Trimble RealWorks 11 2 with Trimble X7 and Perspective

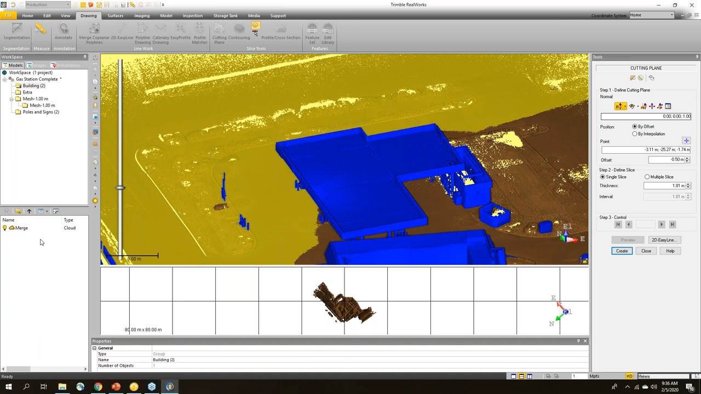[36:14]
And as I continue to move this plane down, you can see that the water is all going to start to settle in this corner down here and all leading into here. So you would hope that there would be some sort of a drain over there. If I turn on my annotations, I can look and see if I've highlighted anything.
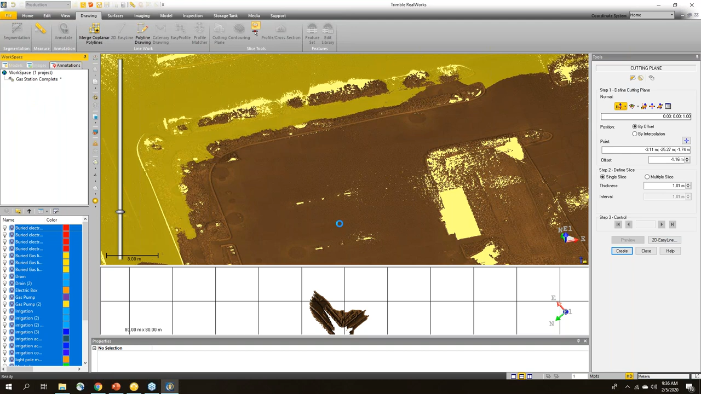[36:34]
And in this case, you can see that there is, in fact, an annotation. It says drain.
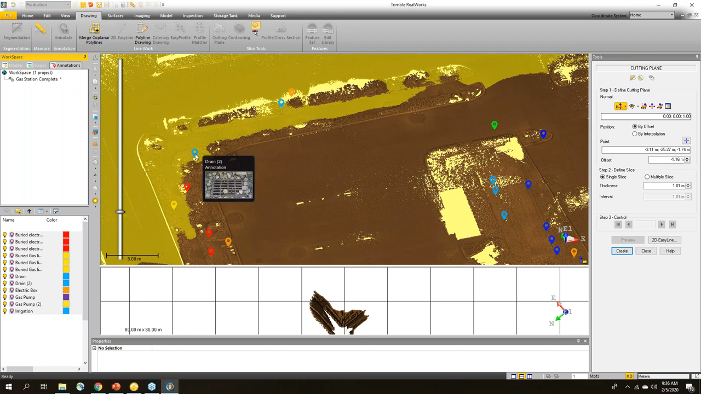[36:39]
If I bring that up in my properties, I can see that there's a nice drain right there.
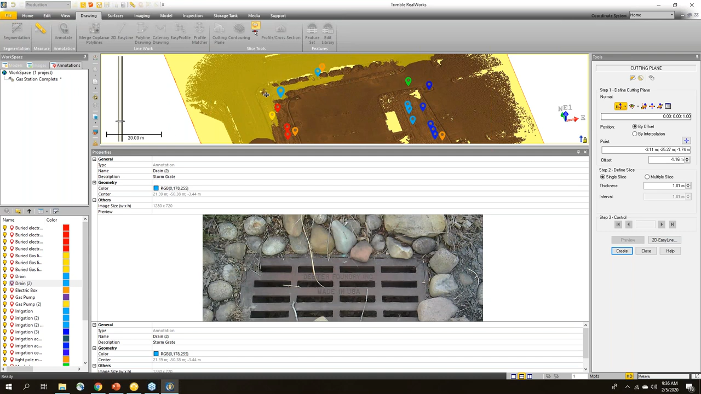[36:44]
So zooming in on the point cloud, you can see that there's a break in the
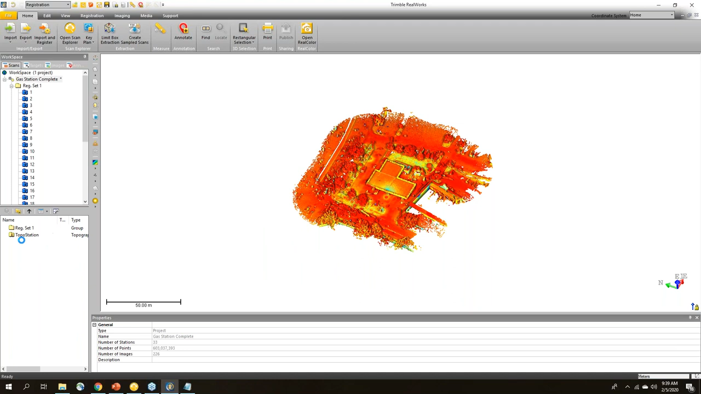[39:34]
So you can see now it's brought in this topo station here folder. And here's my topo station way up here at the top.
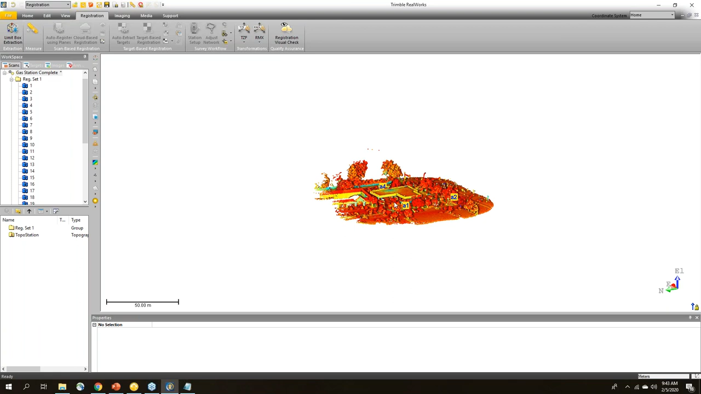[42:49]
And so now I can see my targets have been created.
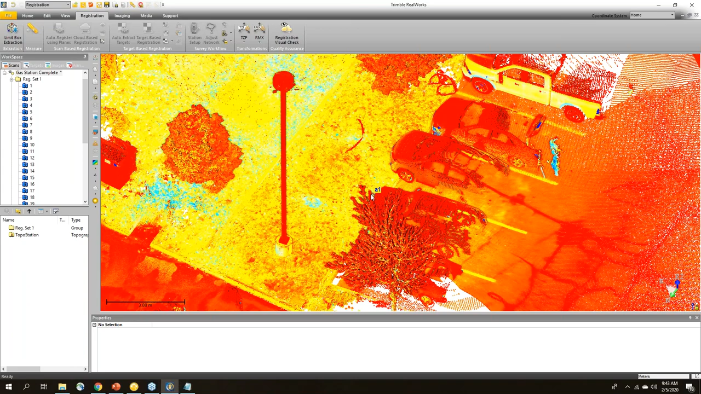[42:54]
The A1 that's the the topo.
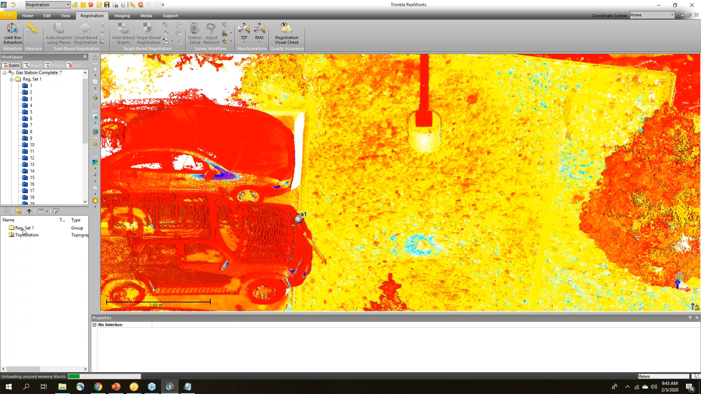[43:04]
So if I was to go into here, I'm just hide the point cloud. And I'm just going to change these targets to be viewed as a wireframe.
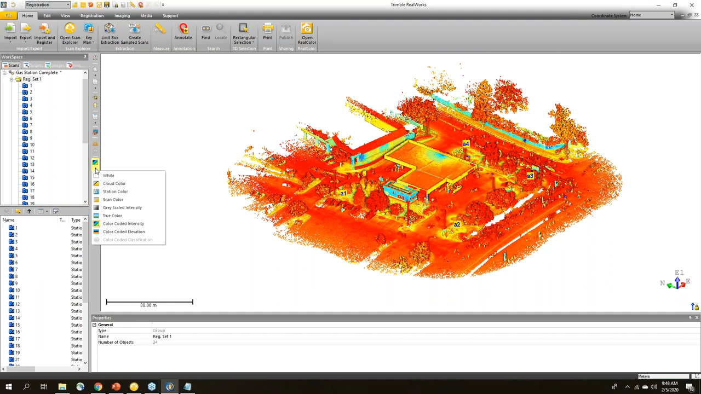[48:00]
So you can see there's a lot more density on these points.
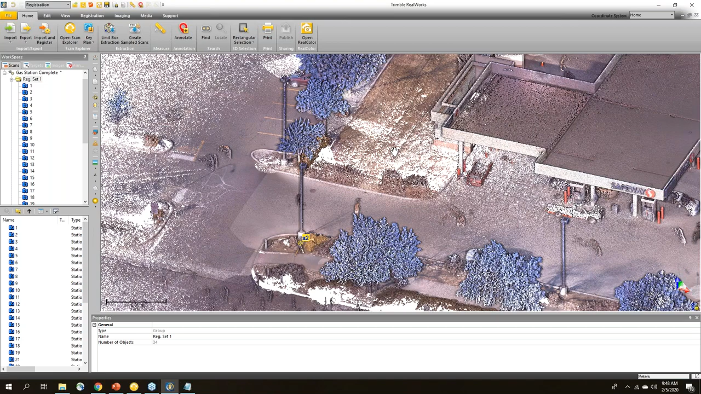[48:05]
For example, over here, trying to look at this manhole area, you can zoom out.
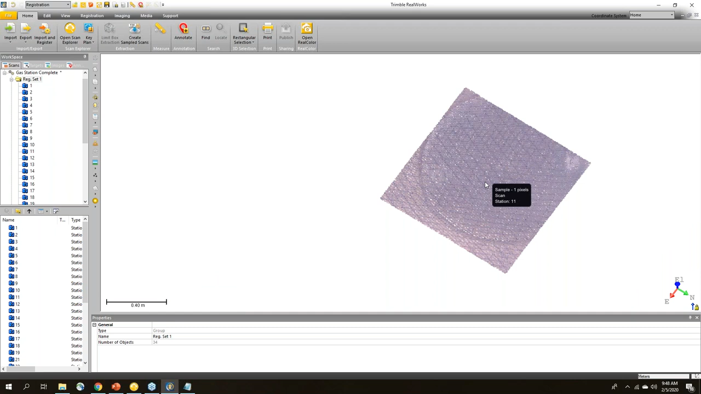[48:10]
You can see a lot of density on these points here on the ground to see that manhole.
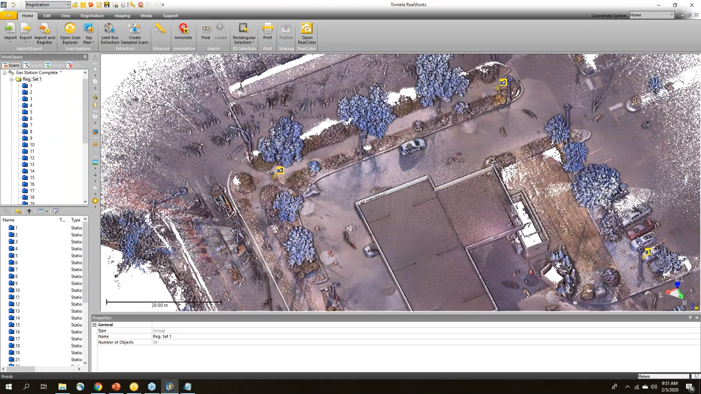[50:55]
So that's where I just hover my mouse over a specific area, and then press the N key on my keyboard.
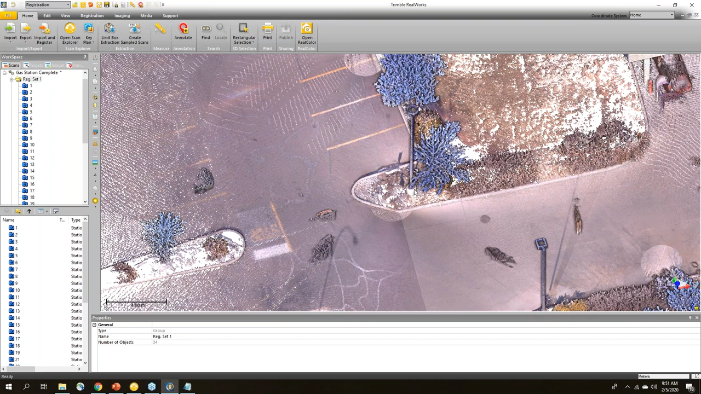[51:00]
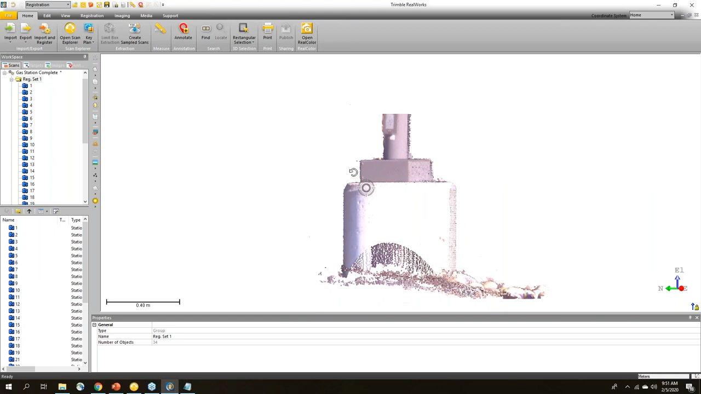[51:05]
So here I'm just pressing the N key, quickly zooms me in so I can see the base, and then if I want to see the top, I do that.